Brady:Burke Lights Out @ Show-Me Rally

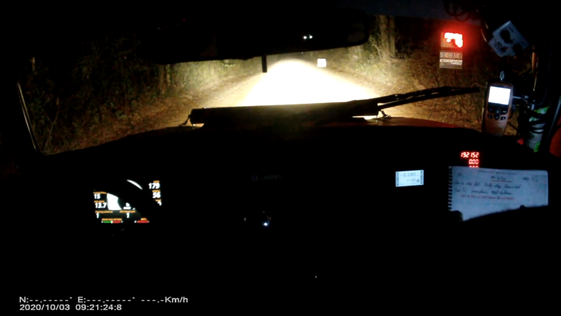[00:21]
10 seconds page 2 Pandora 5 Weber going 150 to a square right 5 4 3 2 1 now go 150 open square right repeat open square right 70 on stage 3 but mile and a half in we had an electrical failure where just turning into a corner just as we were on the apex the car died and all the power died electrics the whole lot so